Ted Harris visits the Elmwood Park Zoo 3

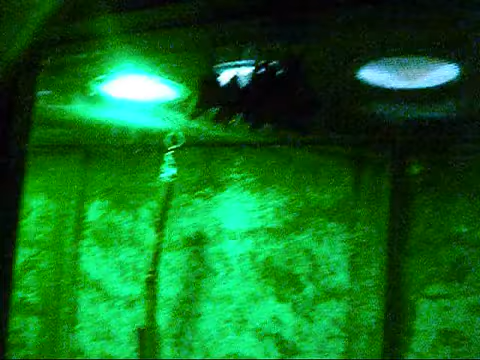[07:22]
Bats. These are actual vampire bats you see here, but most are cow, pig, or goat, or sheep. There's nothing for these creatures to walk by night.